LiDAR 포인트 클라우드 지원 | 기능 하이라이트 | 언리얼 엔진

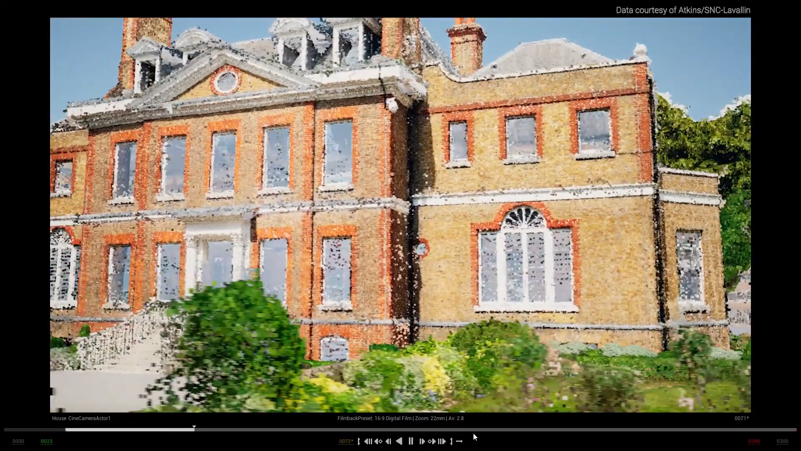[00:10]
We've improved support in Unreal Engine for importing, visualizing, editing, and interacting with point clouds acquired from laser scanning devices with an updated point cloud plugin,
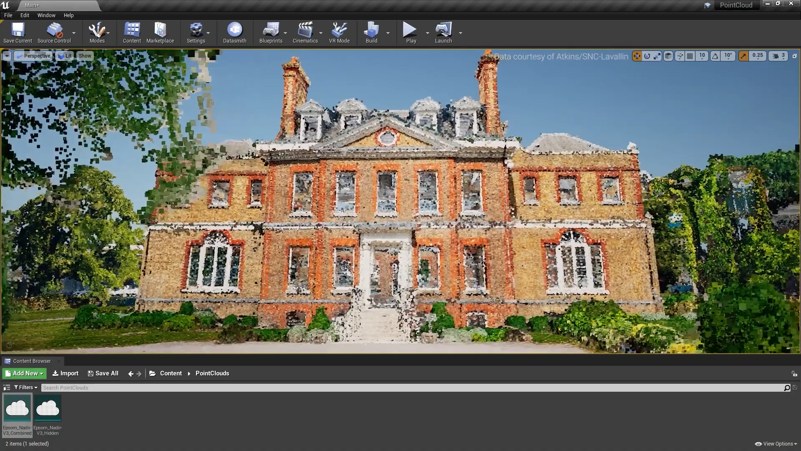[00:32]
And with asynchronous import while loading, engine lockups are avoided.
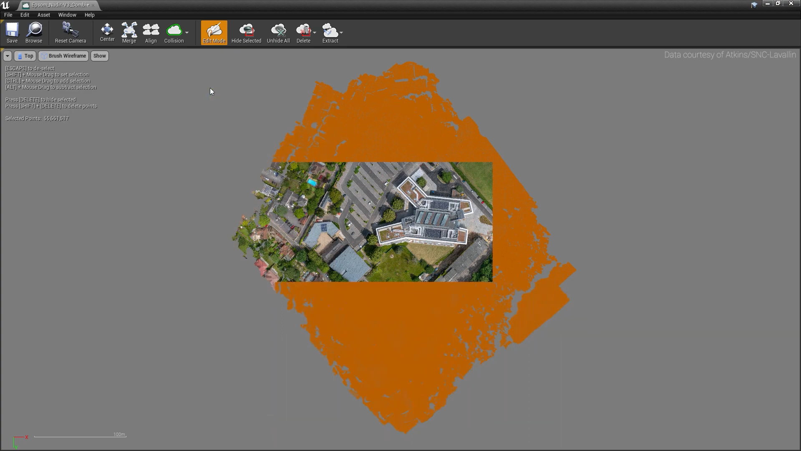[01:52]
This is an excellent way to clean up data live in Unreal Engine.